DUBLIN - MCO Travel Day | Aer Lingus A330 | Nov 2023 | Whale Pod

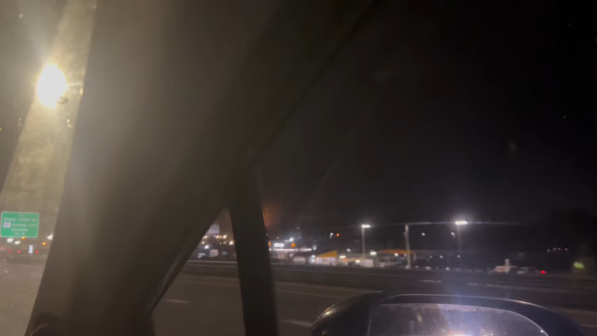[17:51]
so it's night time normally when i arrive it's still bright outside